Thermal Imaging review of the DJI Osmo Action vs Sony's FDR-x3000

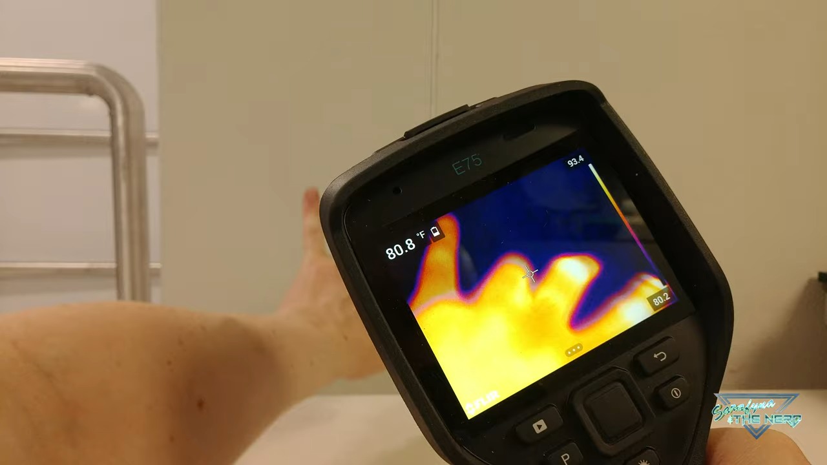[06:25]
On screen: spot 80.8°F
This will be able to show the progression of heat buildup while the camera is recording over the duration of the test.
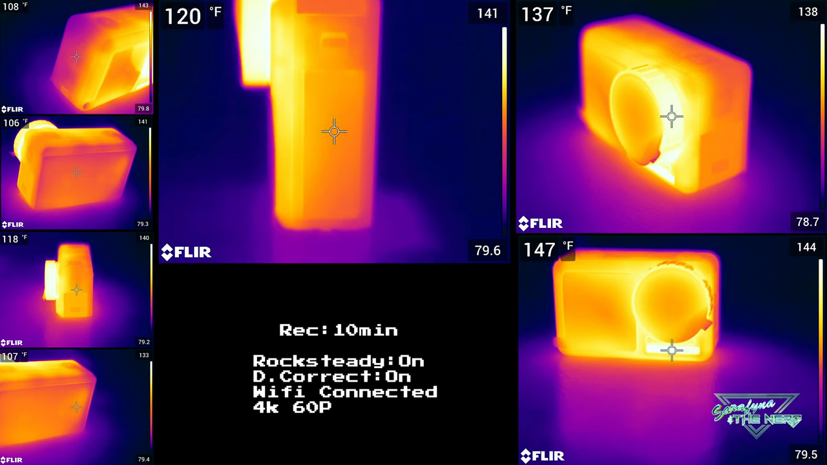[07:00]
the temperature managed to reach a blistering 156 degrees Fahrenheit on the ventilation area and a mildly more temperate temperature of 146 degrees Fahrenheit on the lens cap.
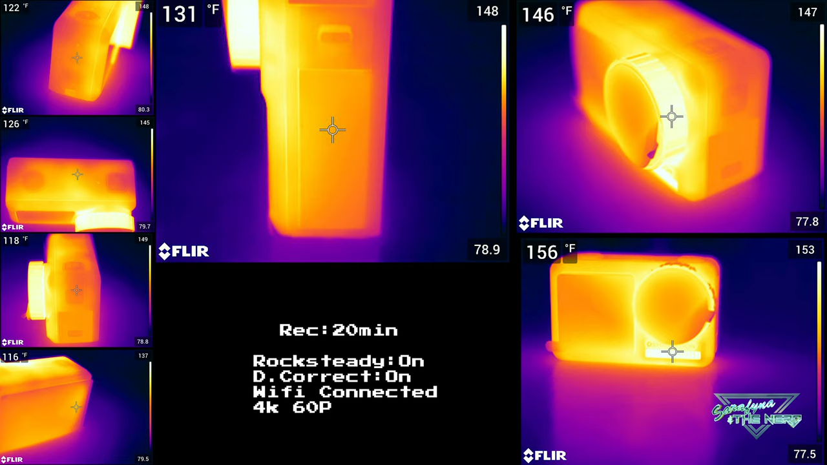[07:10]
Though the temperature didn't rise beyond that point the longer it ran on exposed parts,
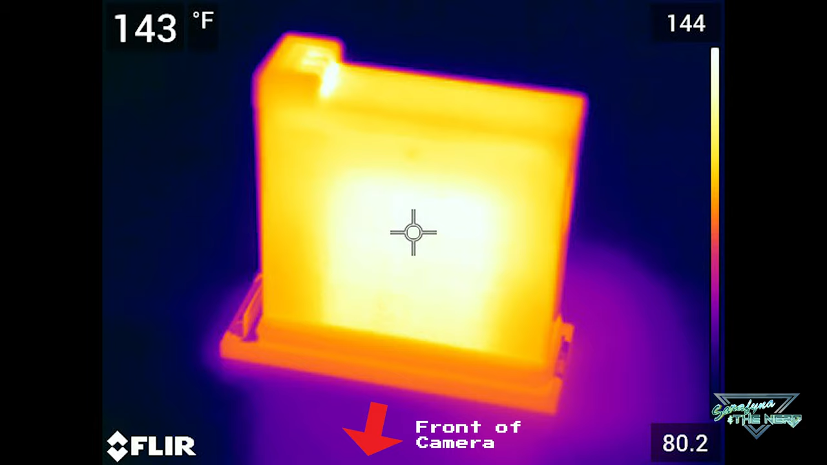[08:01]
On screen: spot 143°F
As you can see, the side facing the image sensor is a few degrees above the 140 mark. But an average of all four measurements yields a battery temp of 138.5.